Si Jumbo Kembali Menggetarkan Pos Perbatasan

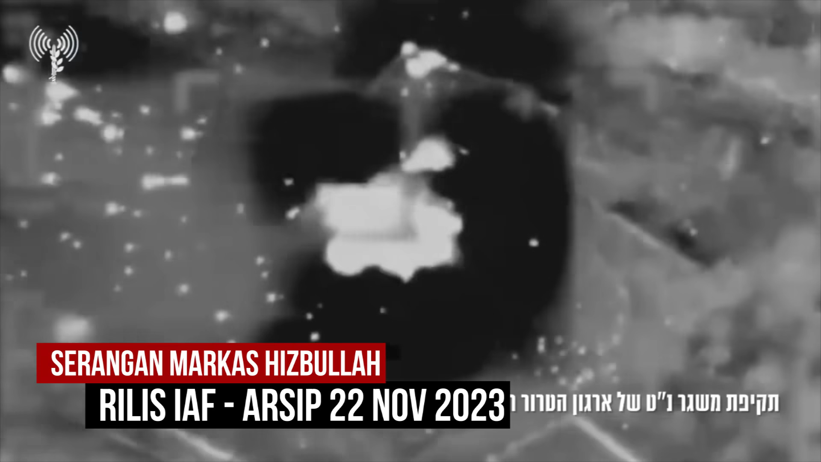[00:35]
Seperti yang Anda lihat di update operasi darat IDF edisi 22 November tadi siang, bagaimana IAF mengklaim terus melakukan serangan terhadap posisi pasukan Hizbullah di perbatasan.
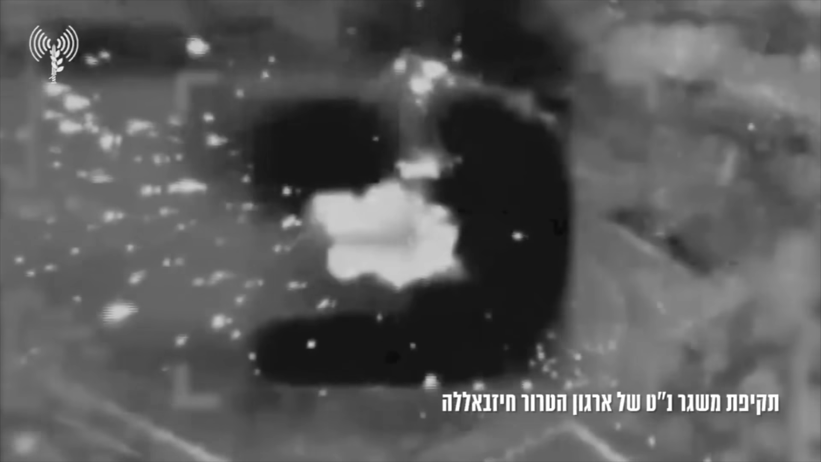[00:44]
Dan ada satu video yang dikatakan bahwa mereka melakukan serangan terhadap markas utama pasukan Hizbullah yang ada di perbatasan.